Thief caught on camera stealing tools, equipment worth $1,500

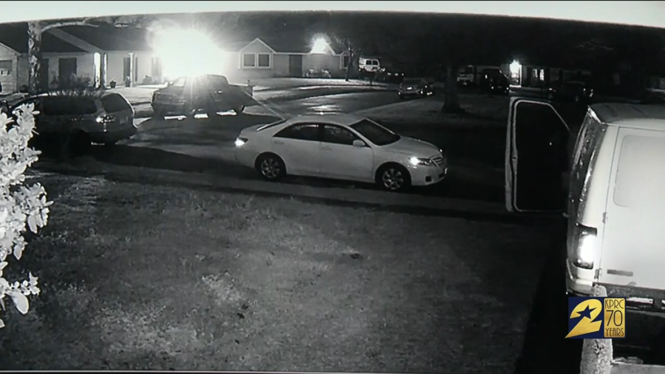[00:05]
And he knew exactly what he wanted, scoping out his target, this van, several times before the burglary.
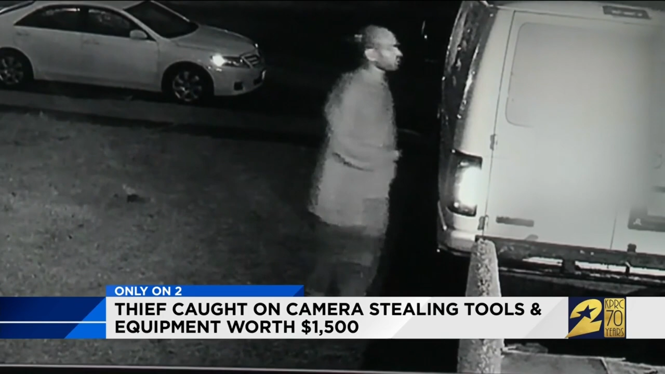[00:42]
It's irritating just because, you know, you work hard to buy these tools that you really need. After initially driving by in one video, moments later, the man is back again, but this time on foot and carrying a flashlight to get a better look. Listen carefully. As he then pops the lock to get inside the van. The guy knows what he was doing. Professional on what he does.